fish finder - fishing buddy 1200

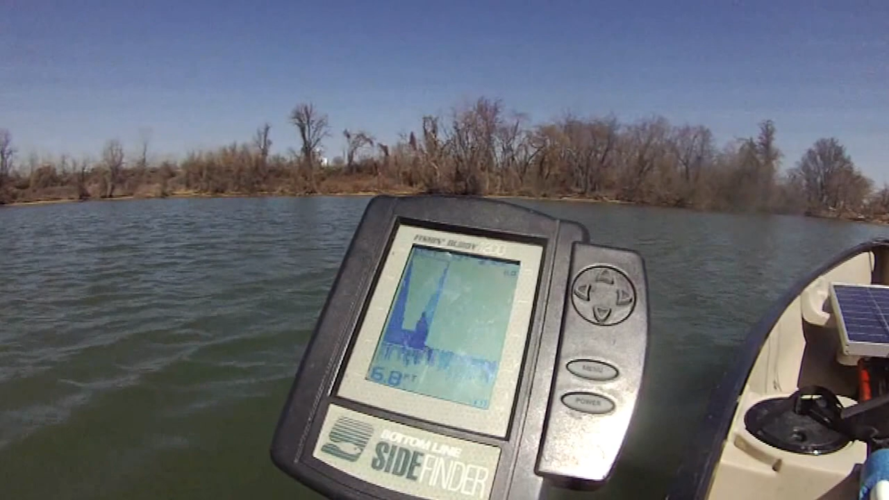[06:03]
The fish finder is sustaining itself. Um. Water temperature is about 52 degrees. And um. It's 6.9 feet of uh. Uh. Depth. Uh. Right now. We're in. Uh. Too bad. We um. Can't find any fish. Right now it's 7.2. 6.9. Of course there's no bait. There's no fish. There's no big fish. Um. So we gotta find bait fish first. Um. The little fish first. And then we'll be able to find the big fish. But uh. Regardless.
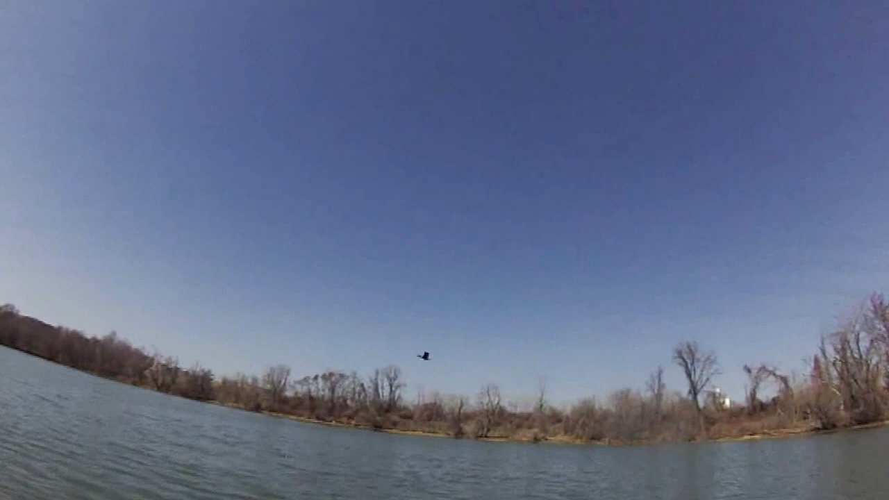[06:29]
There's the bird. The bird is not too keen either. Um. About this lake. Cause there's no bird right now. Um. I'm just cruising along and uh. Hopefully be able to identify. Find some fish in this lake right now.
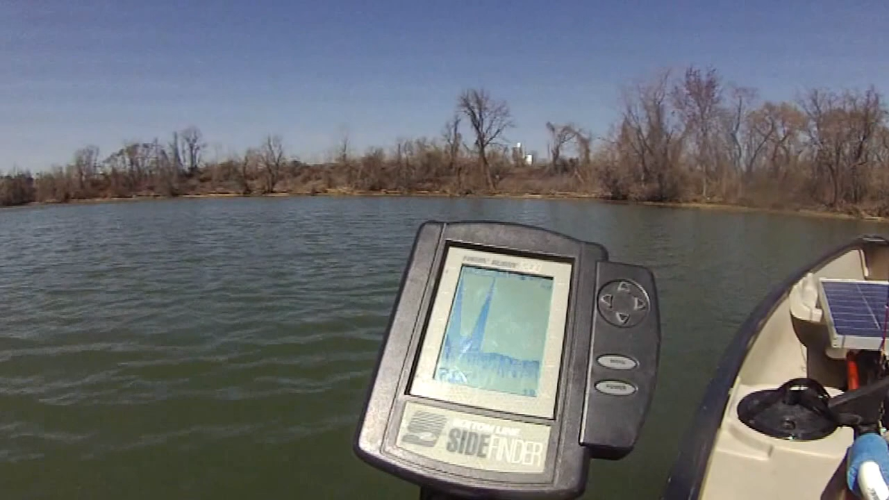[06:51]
Right now we're at about 7 foot deep. 7 feet deep.
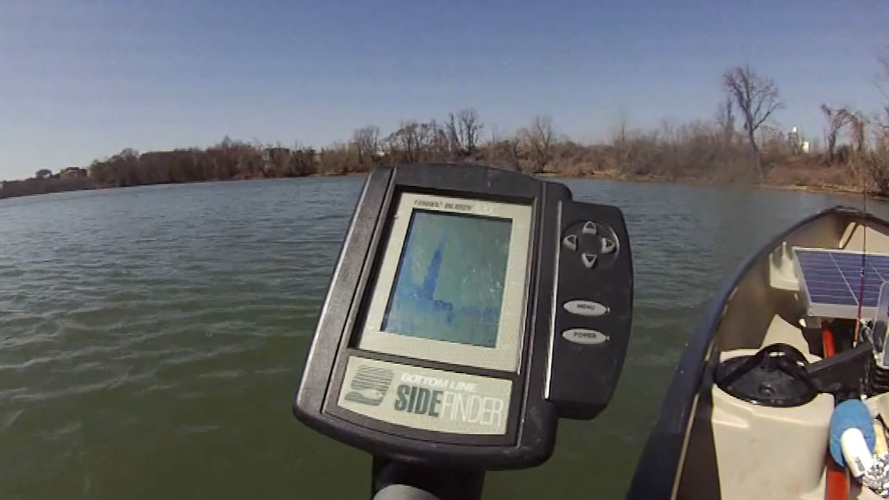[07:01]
52 degrees. Water temperature. There's not even a fish. There's not even a fish. Oh. There's a fish. Oh. There's a fish. At about 6.7 feet. Um. Uh. Deep. There's a fish. 6.7. From the fish finder as you can see. Um. 6.7. Right at the bottom. 6.8 right now.
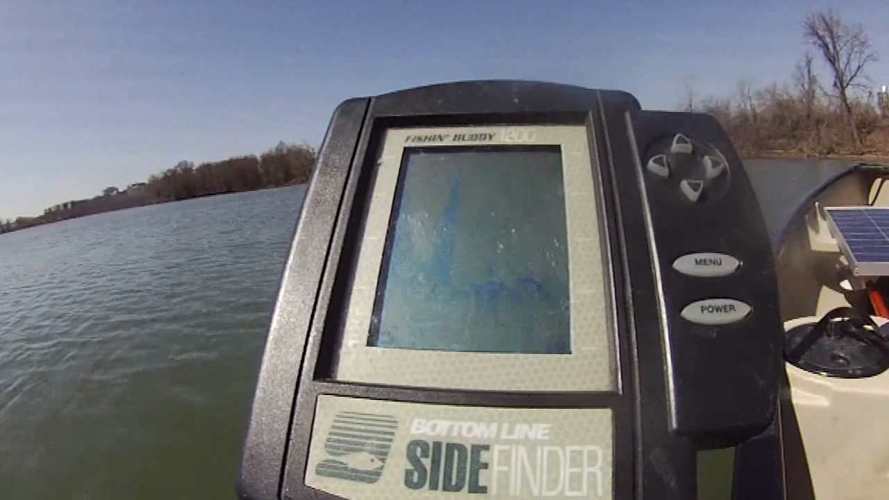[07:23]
So that fish. So that fish. Must be. Right at the bottom. It's a catfish. Catfish.
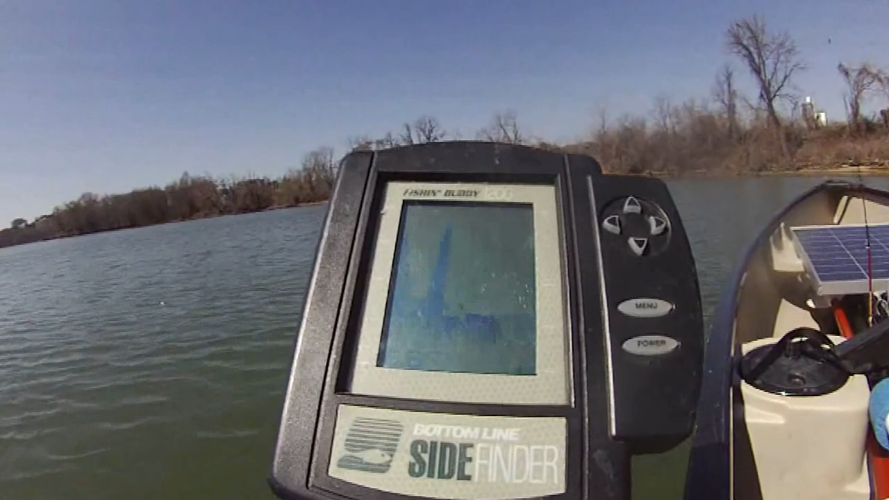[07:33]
Um. I see some tree trunk. Uh. Sticking out of the water over there. Maybe we'll go over there and see if we can identify some crappies. Um. A coop of crappies. Cause uh.
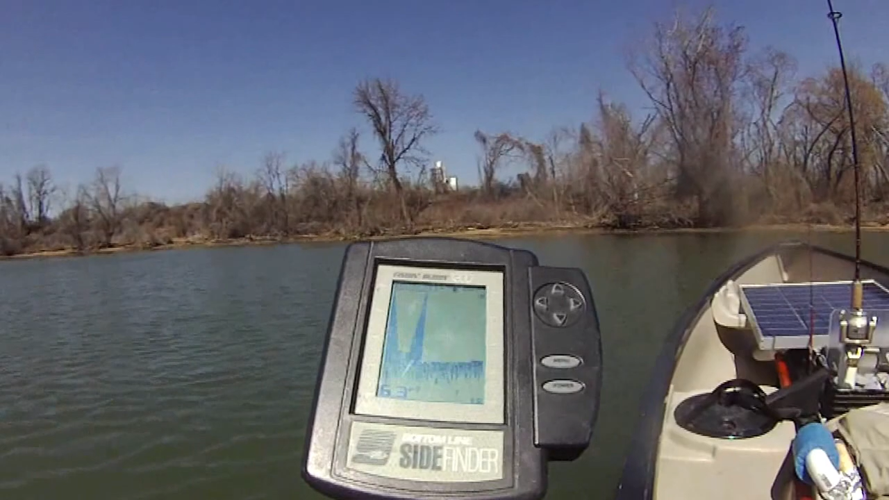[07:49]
That's why we're here for it. Right now it's 6.3. Feet deep. Water temperature is 51 degrees. Um. Hoping to catch some crappies.
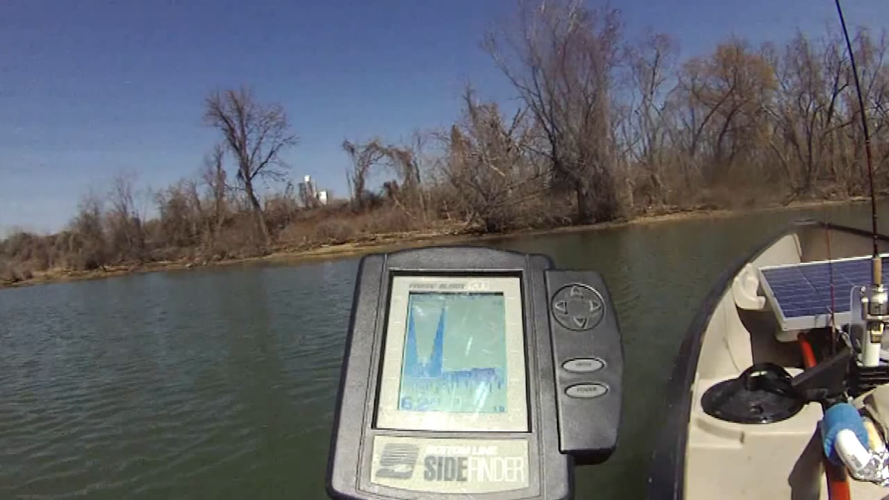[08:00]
Or identify the crappies. Ah. There's the turtle. There's a turtle. Up. Go under now. Went under now. The turtle just went under. Right now. Right now. The water temperature.
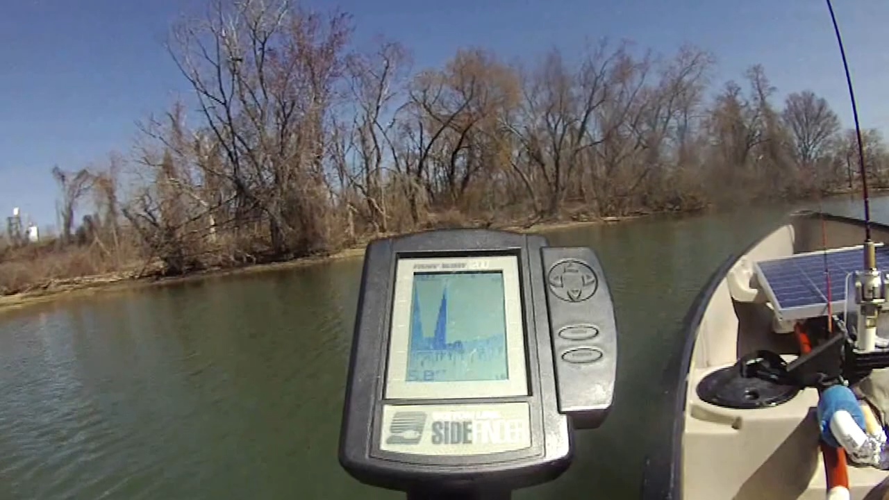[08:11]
Uh. Temperature is 51 degrees. From the fish finder. Water depth is 5.9 feet. There's no fish. There's no fish. No point of cast.
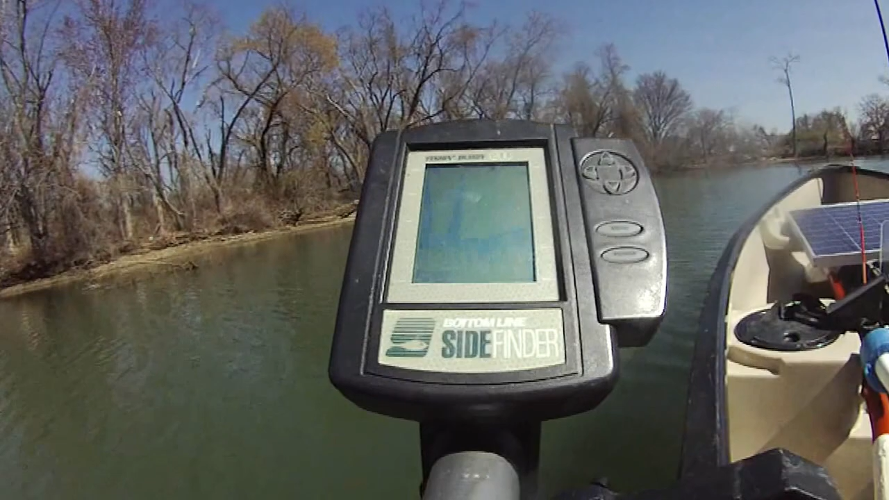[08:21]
5.5 foot now. There's no point of cast anything. 5.4 now. There's the turtle. Turtle. There's a turtle. See the turtle. Alright. The turtle just disappeared. And he wasn't happy to see us.
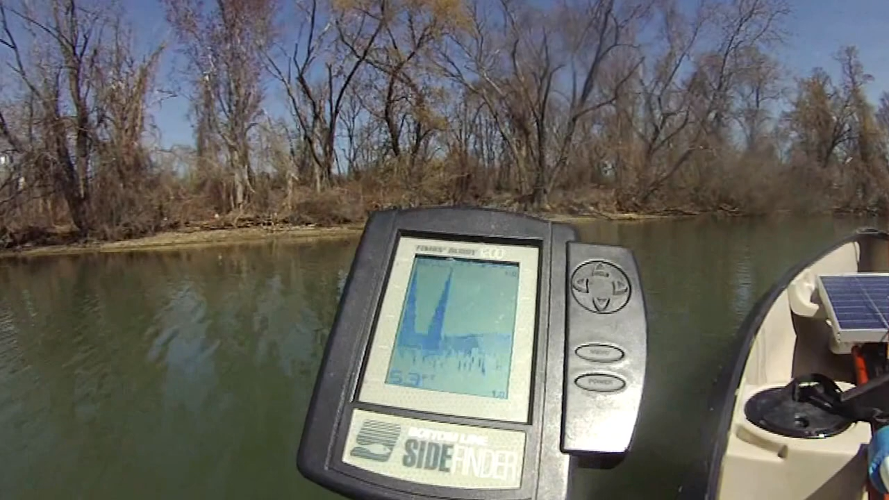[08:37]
Um. Oh. Oh. There's fish jumping over there. I see some fish jumping there. I see the fish. Yes. I got it.